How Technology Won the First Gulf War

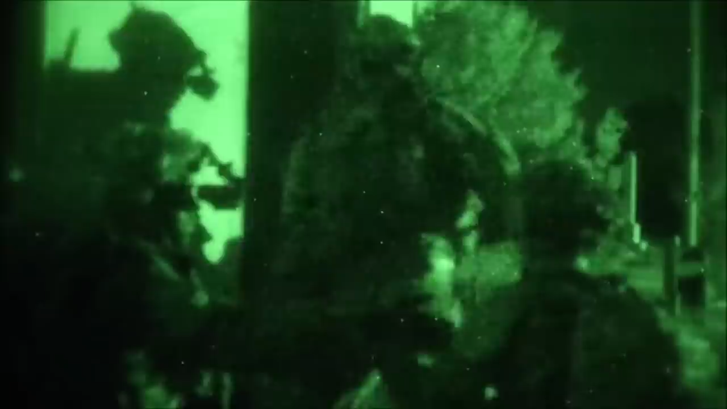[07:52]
But night vision goggles can detect very small amounts of light, and even wavelengths that we can't normally detect, like infrared.
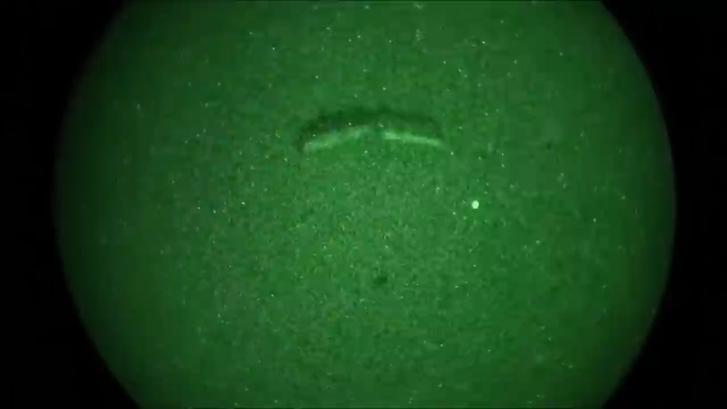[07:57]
The goggles then boost these signals between 2 and 7,000 times, allowing you to see enemy movements.
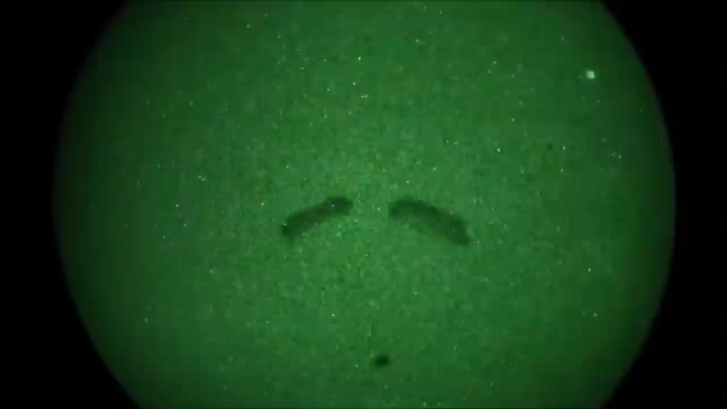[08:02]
These glasses gave the coalition a major edge over Iraqi forces in night battles,